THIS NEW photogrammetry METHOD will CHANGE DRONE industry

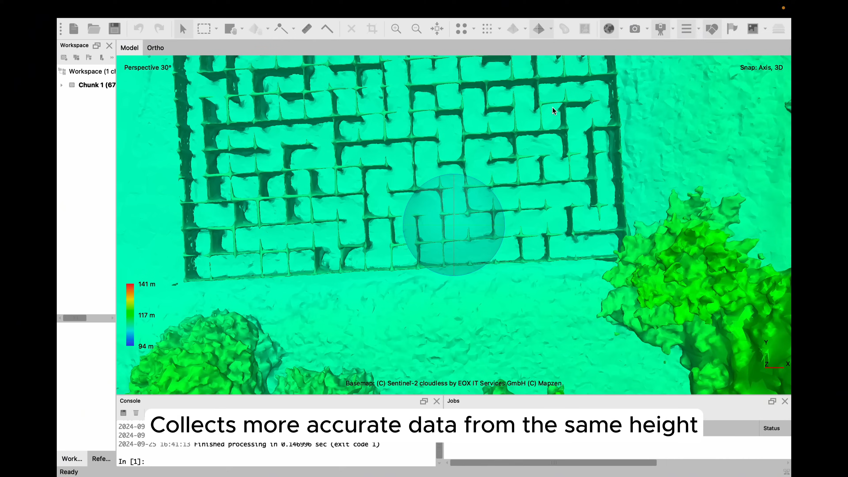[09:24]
And so in conclusion firstly the circlegram tree manages to collect more accurate data from the same height compared to standard oblique photogram tree methods as you saw in the example of the labyrinth.